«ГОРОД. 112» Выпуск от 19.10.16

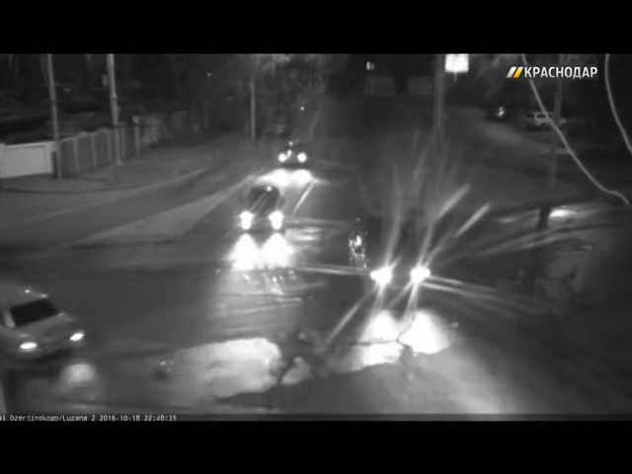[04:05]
Водитель кроссовера вроде и пропускает тех, кто выезжает с кольца.
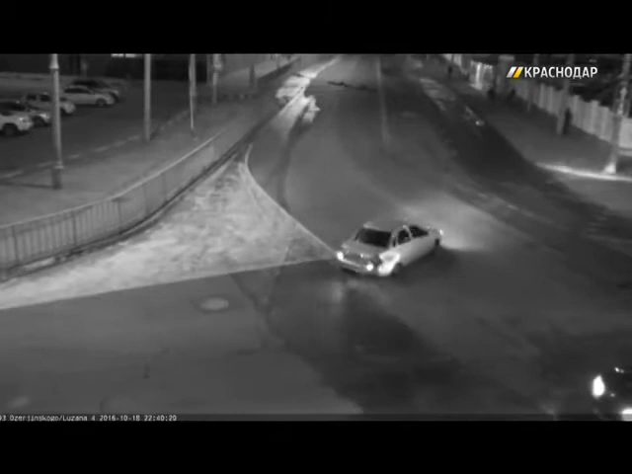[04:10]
Но в тот момент, когда перед ним оказывается отечественное, авто жмет на газ. В итоге столкновение десятка получила приличную вмятину на правом заднем крыле. И напоследок еще раз о водительской невнимательности.
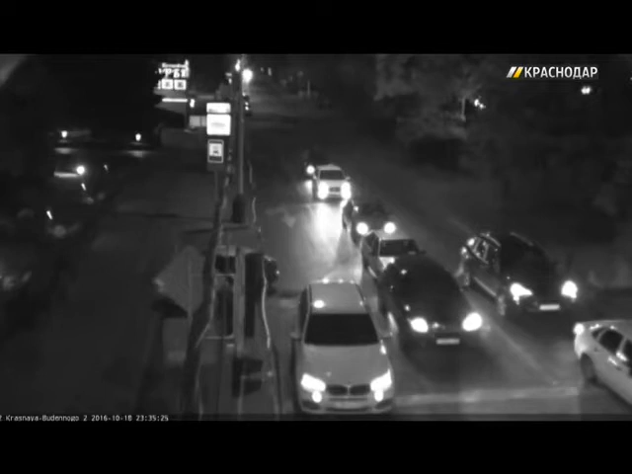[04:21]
Время около полуночи. Красное Буденного. Машина останавливается перед перекрестком. Один из автомобилистов начинает сдавать назад, а тот, кто следом, не успевает отреагировать.